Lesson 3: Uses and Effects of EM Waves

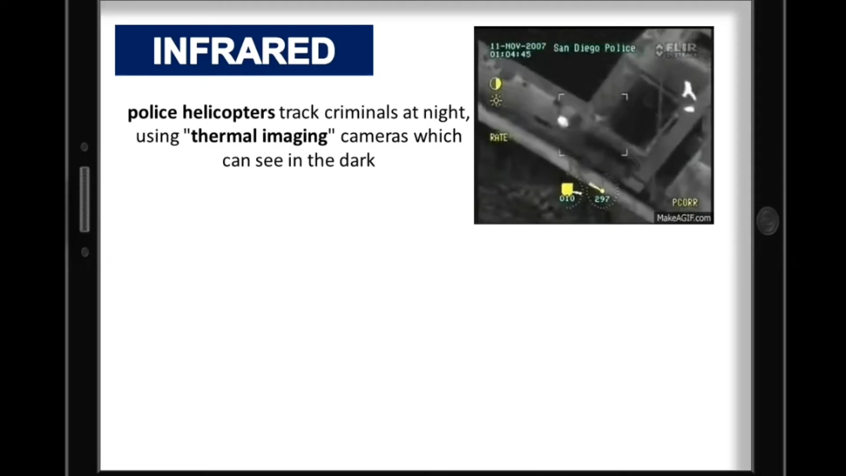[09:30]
thermal imaging cameras which can see in the dark. Whether forecasters use satellite pictures to see what's heading our way, some of the images they use are taken using IR
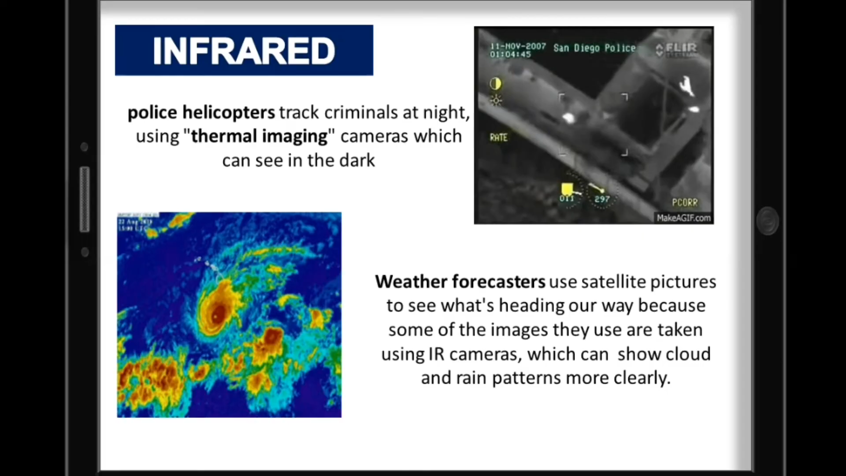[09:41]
cameras because they show cloud and rain patterns more clearly.